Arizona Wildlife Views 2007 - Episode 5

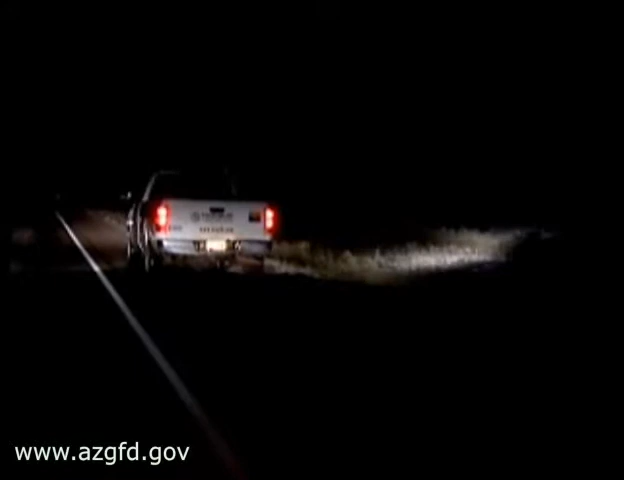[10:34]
With spotlights at about two to five miles an hour. Hanging out the window with the cold wind blowing through. Shining our lights across the prairie. Looking for the most brilliant green you've ever seen.